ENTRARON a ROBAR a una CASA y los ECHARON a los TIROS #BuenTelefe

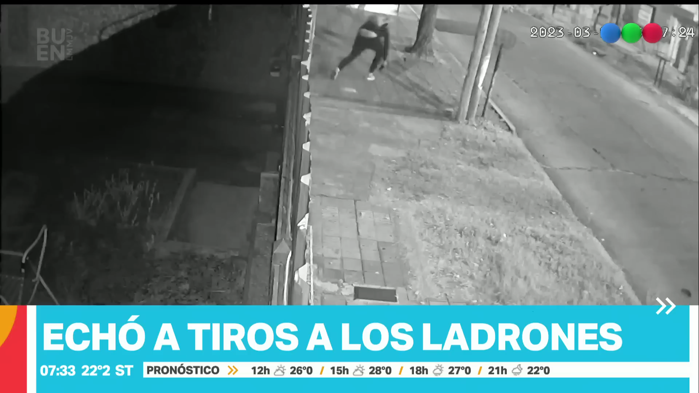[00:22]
Cinco chorros se meten en una casa y son repelidos a los tiros. Vamos ahora que está hablando la dueña de la casa. Estamos en vivo con Alejo.